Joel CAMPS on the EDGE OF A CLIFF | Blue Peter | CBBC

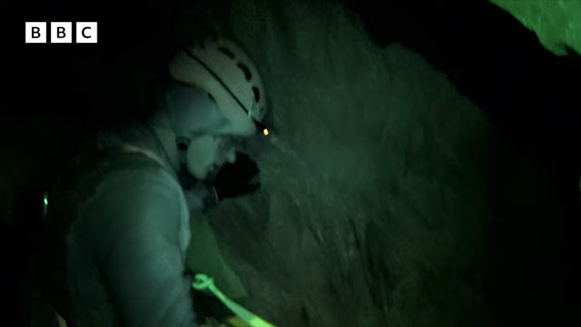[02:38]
This part of the cave is in total darkness, and I can barely see where to put my hands and feet.
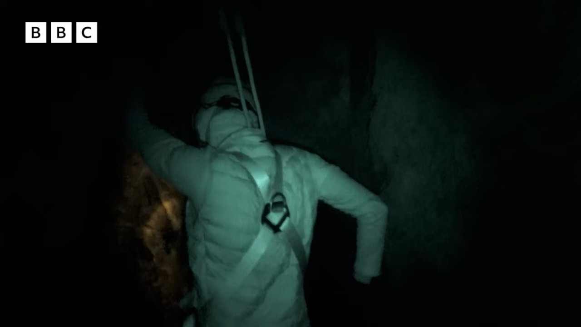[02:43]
Oh, careful. It is absolutely pitch black. I can't see the same. I'm just sort of feeling around myself. It's the feet that stare. Oh, yeah.
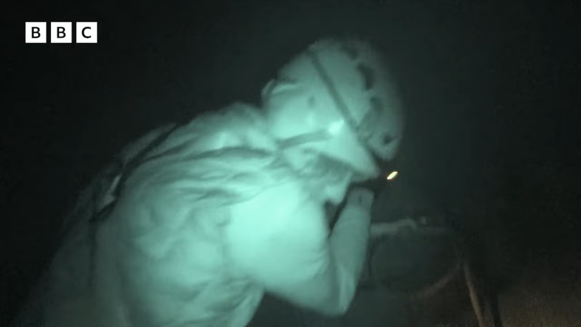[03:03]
We're at the end.
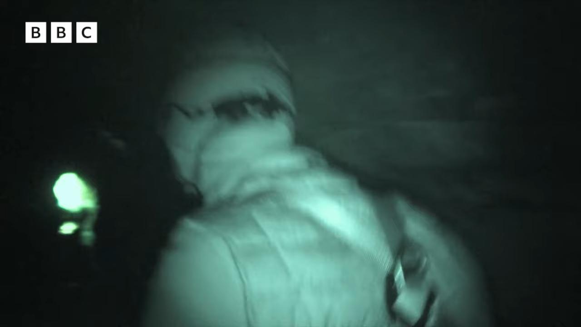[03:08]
Following the light, I make my way out into the valley.